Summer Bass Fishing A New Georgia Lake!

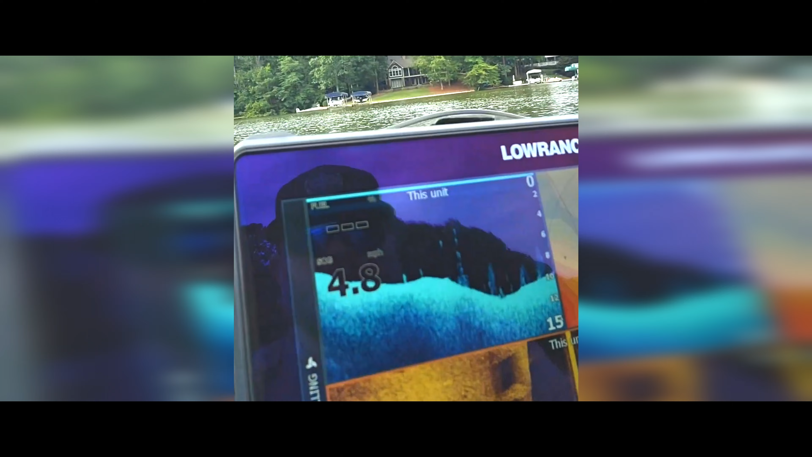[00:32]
I feel like I'm gonna crank some deep cranks in this gut it's only 10
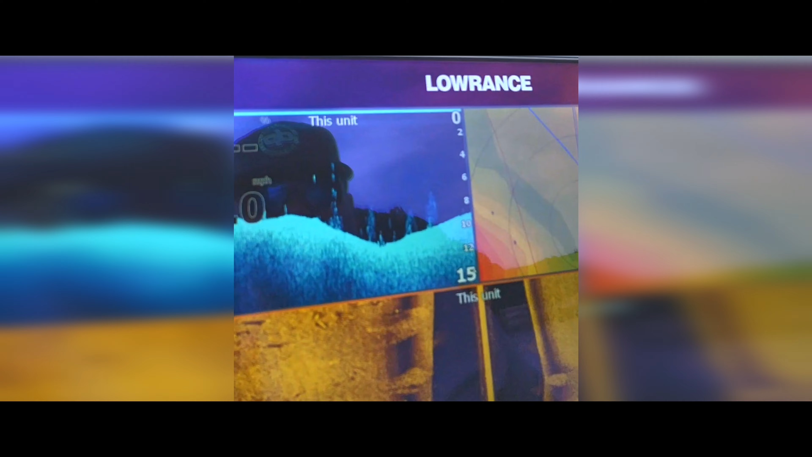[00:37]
feet I mean there is so much bait it is crazy